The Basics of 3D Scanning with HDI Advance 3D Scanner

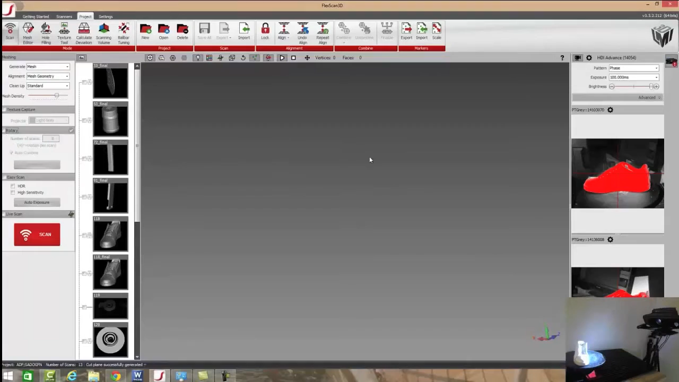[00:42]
However, for this video, we're not going to cover the rotary stage, as that's just as simple as pressing scan and waiting for your part to pop up. So we'll cover that maybe a little bit more in another video down the road, but for today we're going to just do a basic scan and talk about how we can do some basic alignments
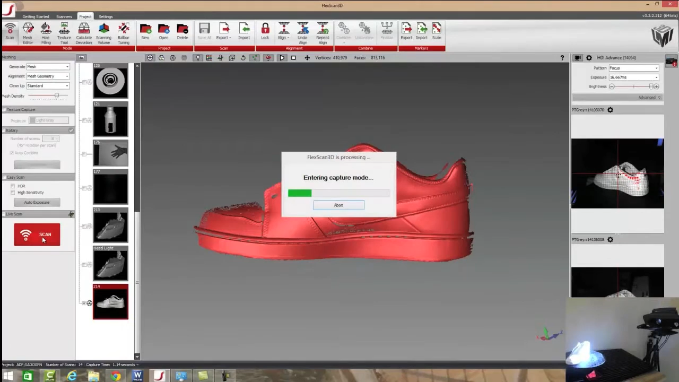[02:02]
the software will automatically align these two pieces together and thus give us a secondary view with a little bit more detail of our part.
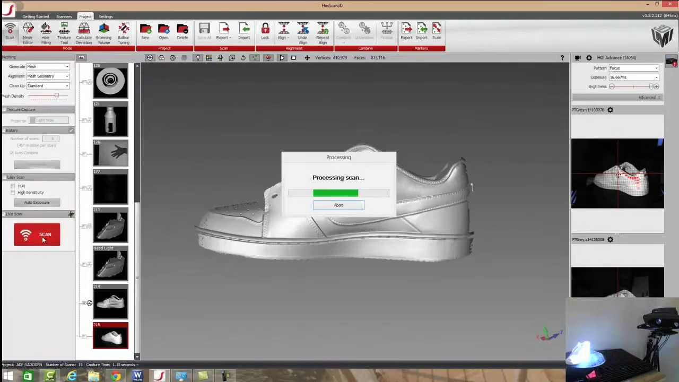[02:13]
And we can use that as a piece to keep on,
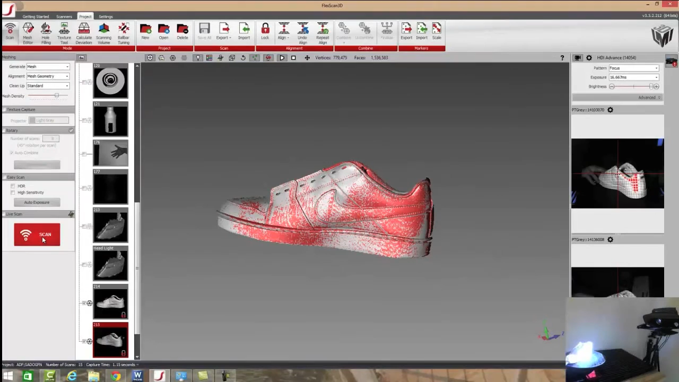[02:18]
or a process rather, to keep on going around our part and building out a full solid model.
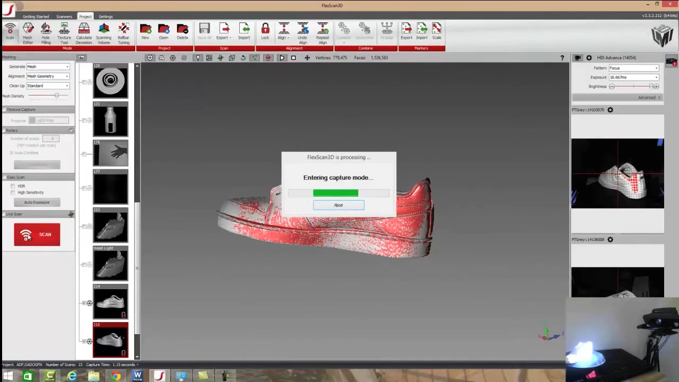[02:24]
Now, to keep this video short, we'll go ahead and just use what we've got here. We'll also talk about, if we don't have this turned on, how we can manually align the parts,
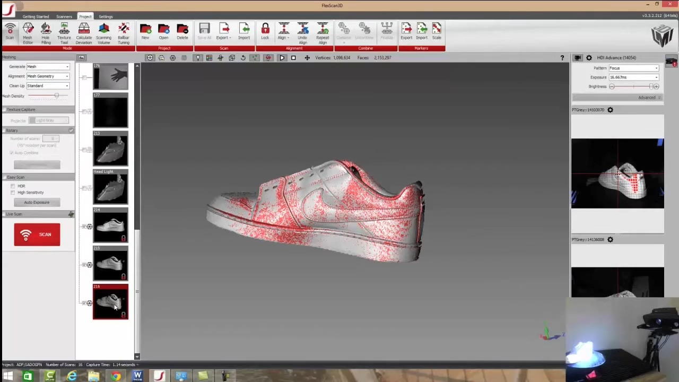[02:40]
which I'll simply just take the last piece that we created, unlock it, and then move it out.
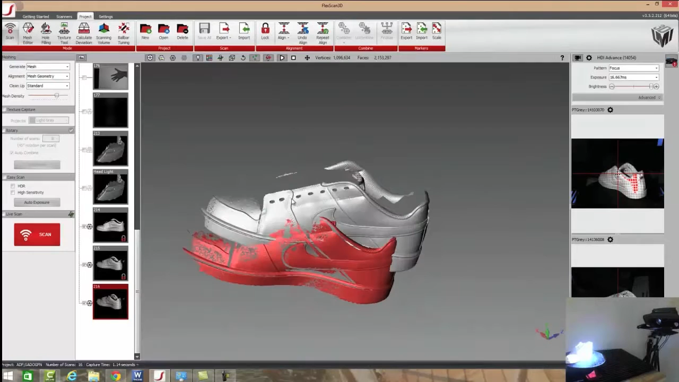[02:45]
So this one's meant to be more of a focus on the back area.
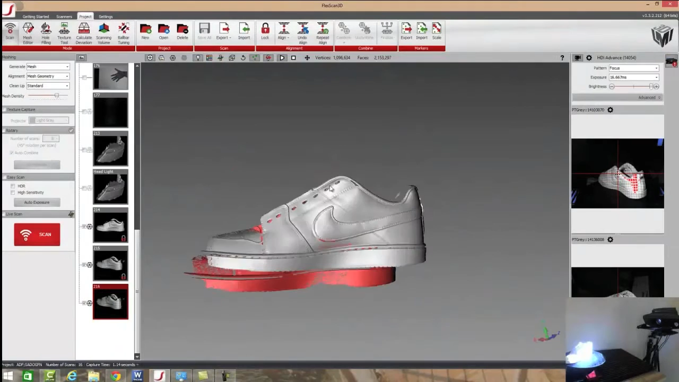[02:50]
Now, if we don't have these two pieces, if we're not using our manual alignment or say, or our mesh geometry alignment rather, or say we rotate all the way around the back side or the bottom of the
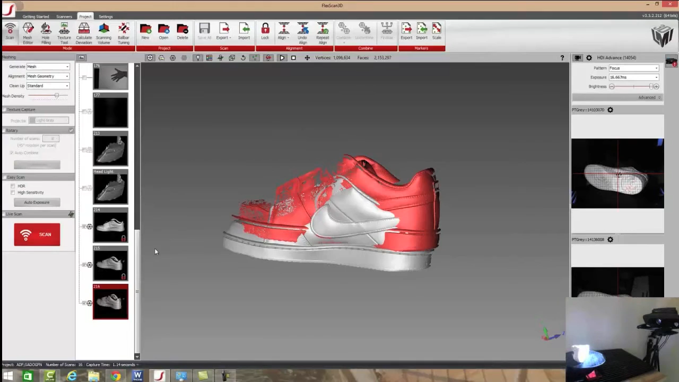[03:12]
shoe in order to capture all that bottom detail that we're not going to get when it's sitting up like this, we need to align that somehow. So, it's as simple as pressing your Alt key and then grab
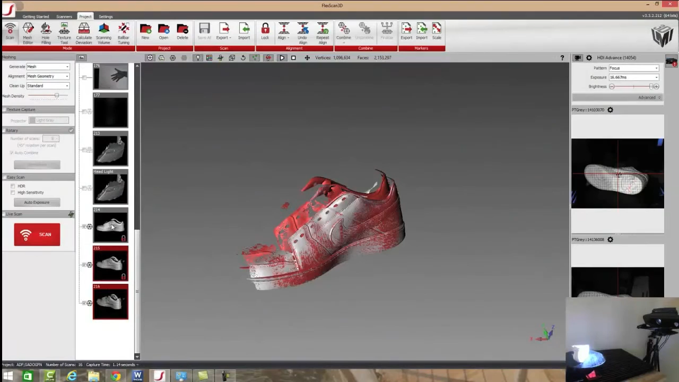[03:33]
Once that's done, we're going to select the drop-down menu below Align, check Mesh Geometry, and press Align. And just like that, our alignment's been put in place. Now, if we press Ctrl and the left mouse button, after unlocking our scans, we can highlight an area,
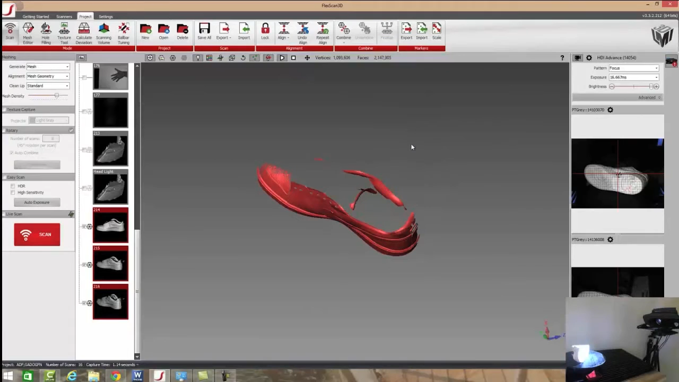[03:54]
then either right-click or delete or use the delete key on your keyboard. So, once we have this, we do need to combine these images into one solid object.
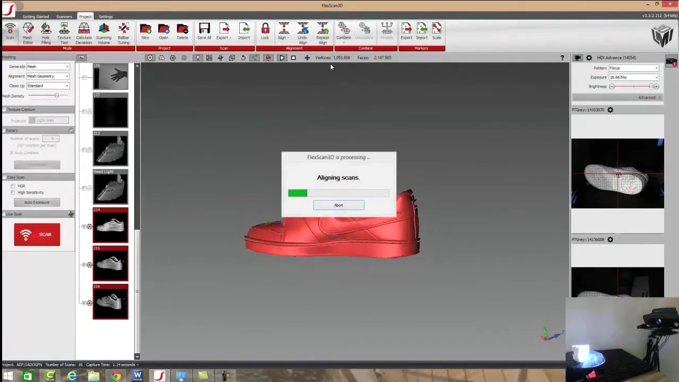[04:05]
So, we'll press our Combine tool. If you noticed, the Fine Alignment option was checked on, which just gives us a secondary alignment to ensure that our part is absolutely as close as possible. And once this process has been done, we're going to move into combining these scans, or finalizing the scans, rather, so that we can export it out into whatever software you want to.
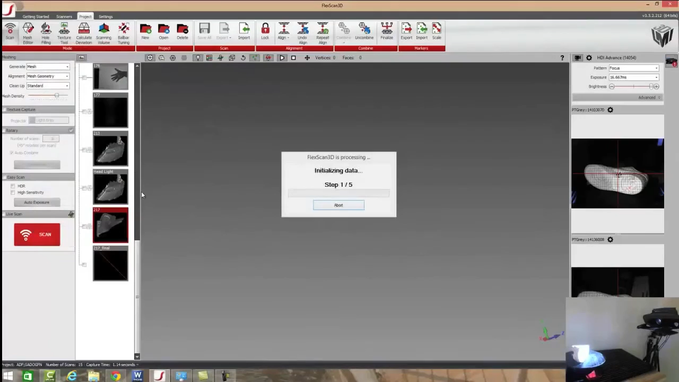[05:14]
We can press OK, and then once that's done, we will see our completed part. Now, because we have our hole filling all the way up, you'll notice this is not a complete part, as far as it's not going to be a watertight part, so we're going to get a skirt around the edge of the part.
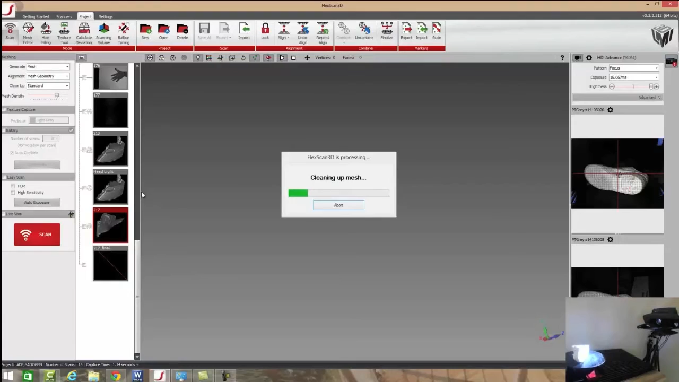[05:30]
If you go through and create a full 360 degree scan of your part, you will not have this skirt.
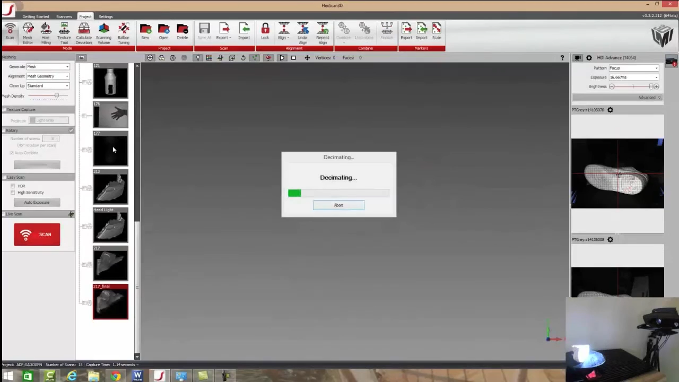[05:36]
However, it is just something that happens when you take a small section of your part.
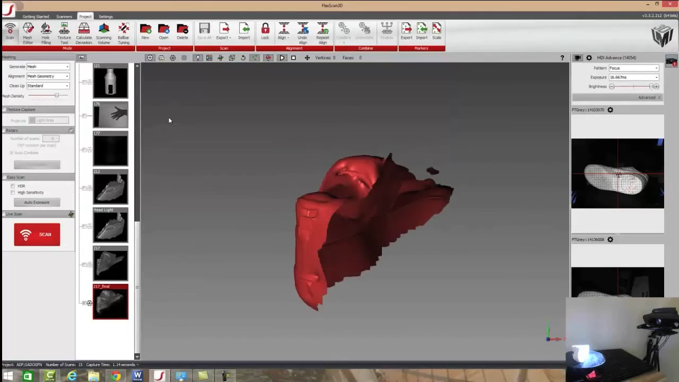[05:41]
For instance, if we look over here, now you can see we've got this skirt around the outside edge. So, if this is something you don't want, you want to get rid of it,
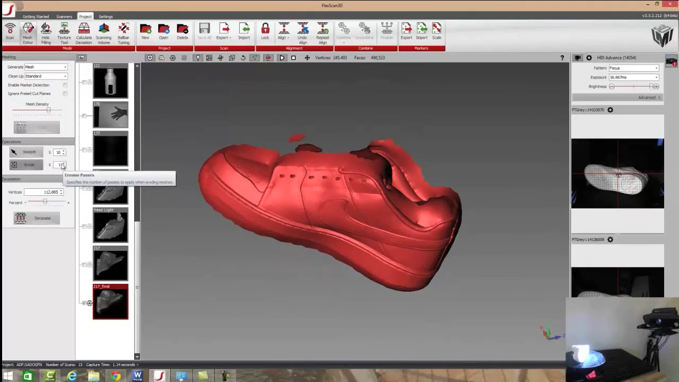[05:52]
let's do that simply by eroding out our part, which we can erode off the extremities. Again, this is just a tool to show all the various features that we can do here.